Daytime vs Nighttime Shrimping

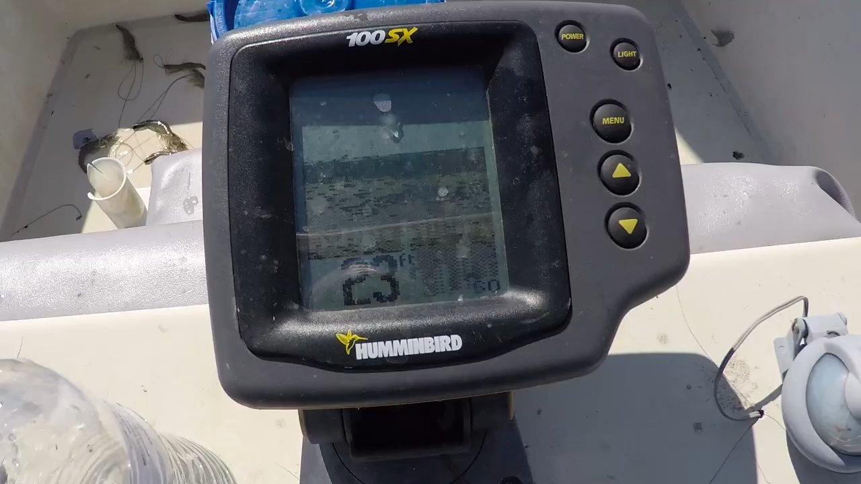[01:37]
Pretty good little ledge, and it's a popular spot to shrimp.